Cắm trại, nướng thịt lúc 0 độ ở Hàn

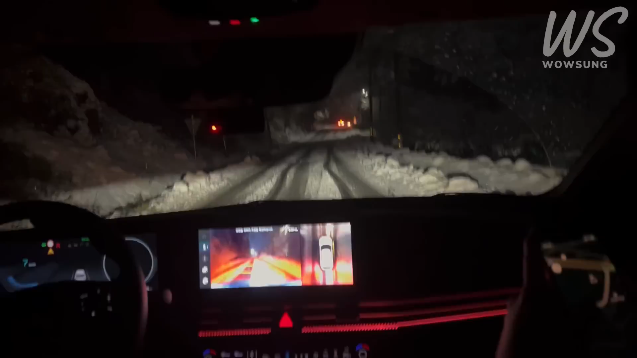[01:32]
Nãy đi lối đầu tiên bị chặn đường vì tuyết quá nhiều. Đây là lối thứ hai mà có hai chiếc xe đậu xe tú bên kia mà không đi được á, vì quá trơn. Thôi giờ mình lùi về để đi lối cuối cùng, mong là sẽ tới. Wow.